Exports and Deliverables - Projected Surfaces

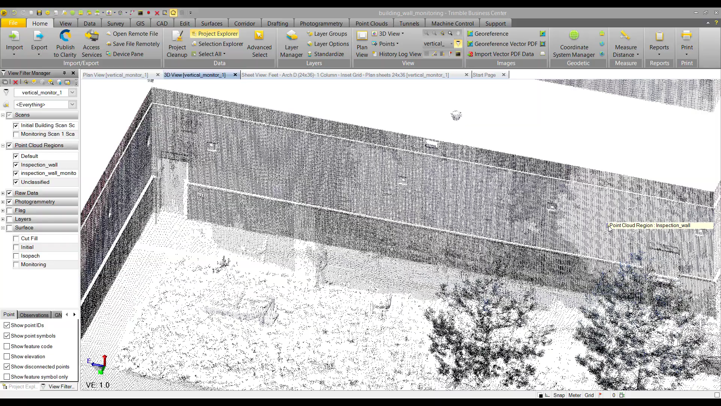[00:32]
So here we are in TBC 410 and the data set that we're looking at here is a set of scan data that we got from a surveying company in Denver. And the surveying company was tasked
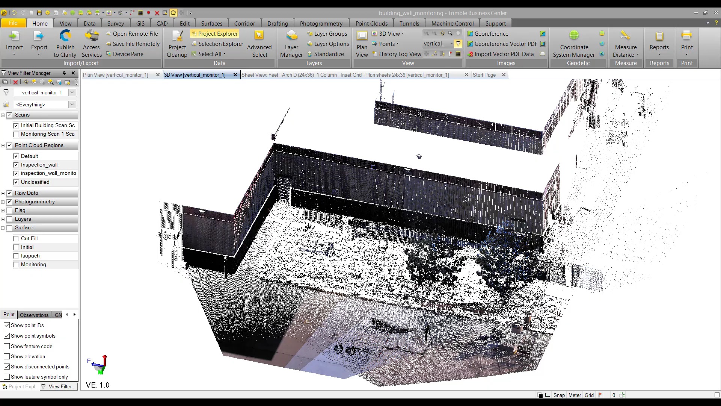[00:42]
with monitoring this wall here that I'm going over with my cursor.
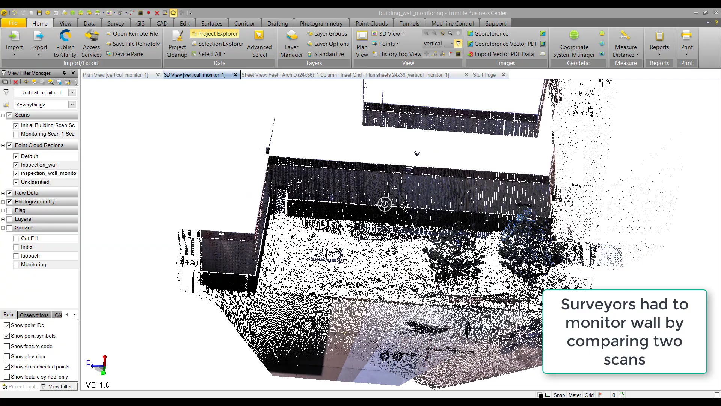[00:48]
And the reason why they had to monitor it was because there was some excavating work being done beneath it.
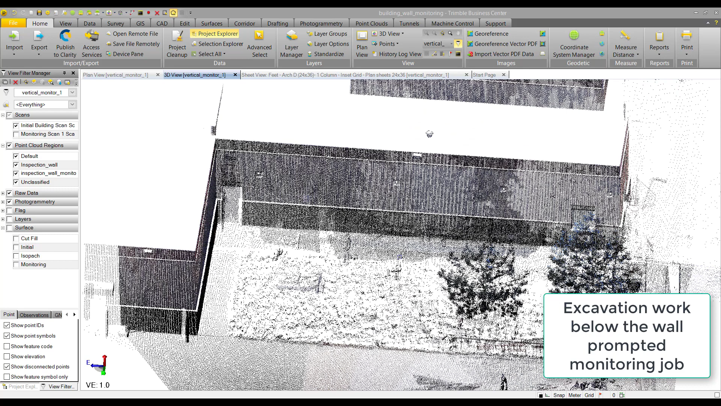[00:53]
So the owners of the building wanted to make sure that the wall wasn't moving. And in some other videos I showed how to actually monitor that wall using projected surfaces.
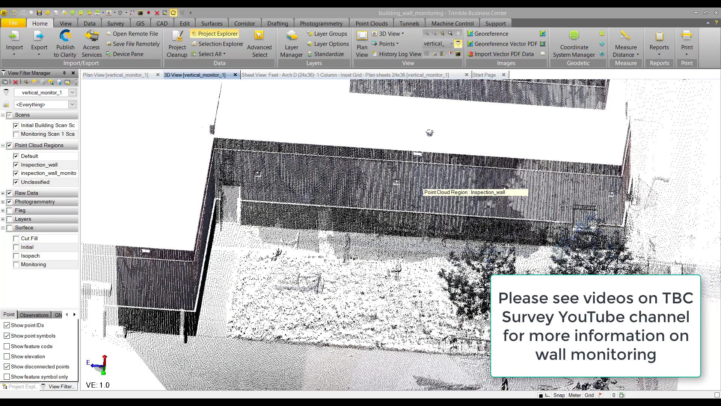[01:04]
So here in the view filter manager you can see I have two scans. I have an initial building scan that they did before the excavation work began.
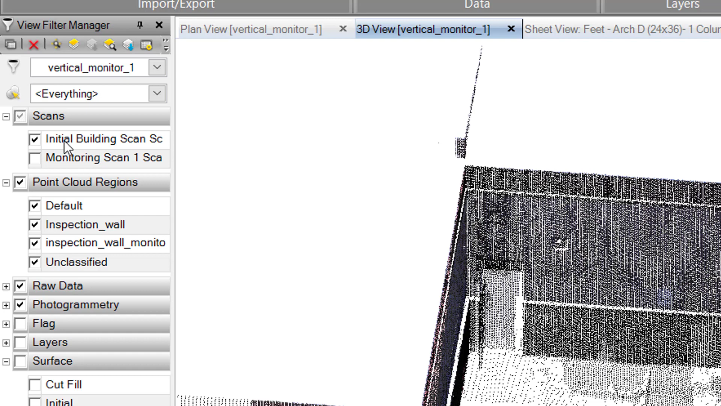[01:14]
And then they have a monitoring scan that they took
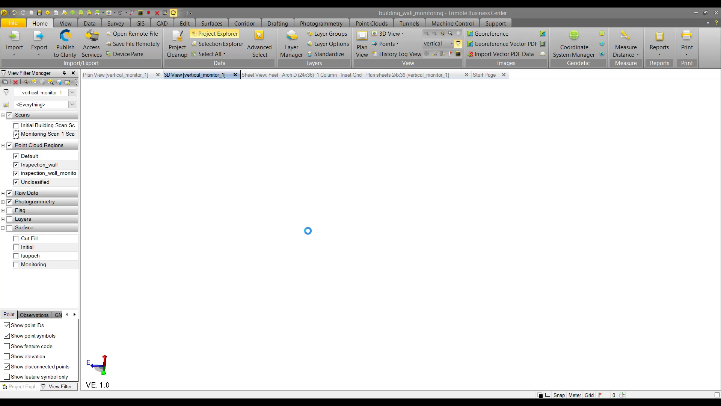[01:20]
after the excavation work started.
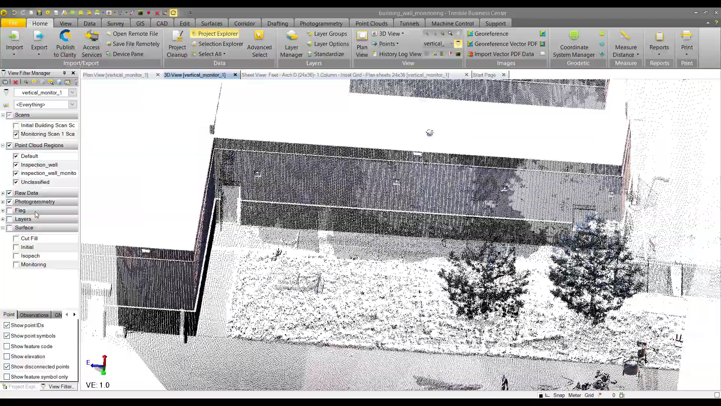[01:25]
So as you can see the wall doesn't look like it's, you know, super far out of place compared to the last scan.
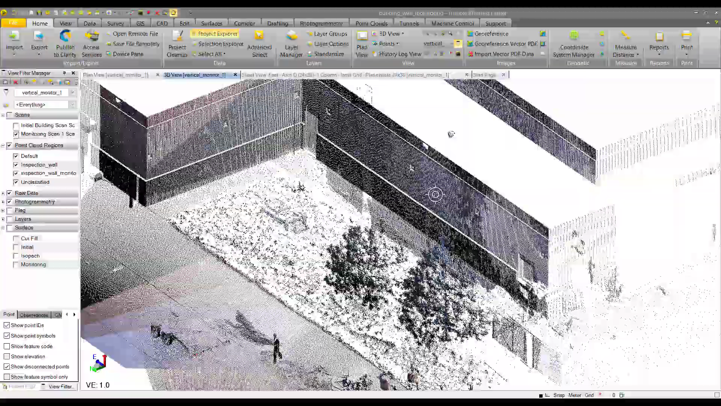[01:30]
You can't even really tell any movement has occurred. And that's because I think the movement was on the order of millimeters. So we really can't tell much just by looking at the point cloud.
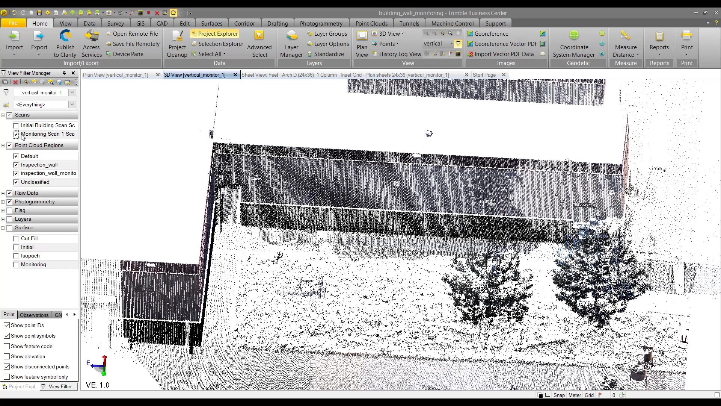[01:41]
But then what we did was we created two surfaces.
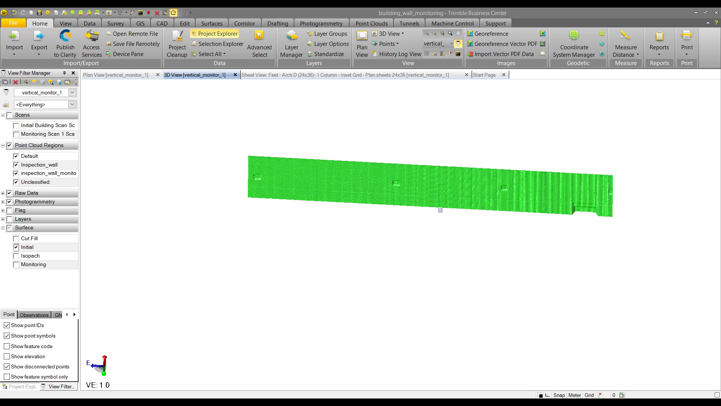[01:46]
An initial surface that we made out of the first scan. And then a monitoring surface that we made out of the second scan.
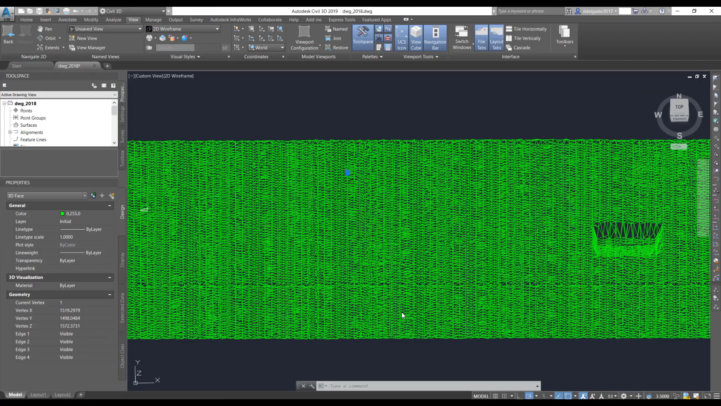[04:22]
And here is the surface. And we can zoom in.
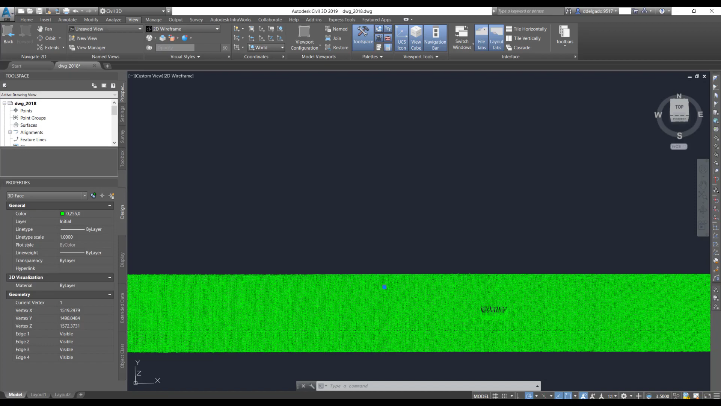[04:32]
And we can see that we can select all of these 3D faces.
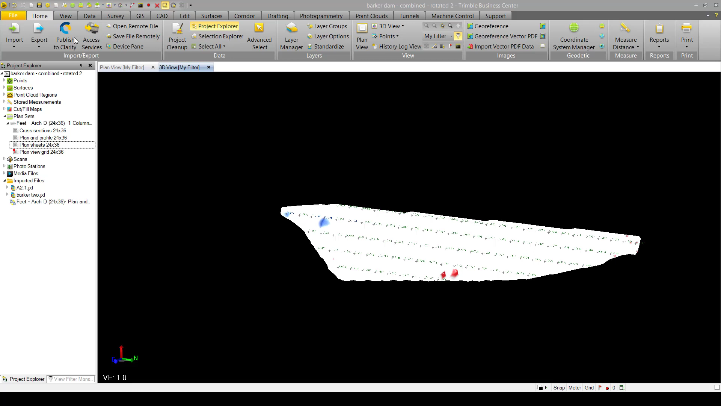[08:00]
You can select your station, hit publish.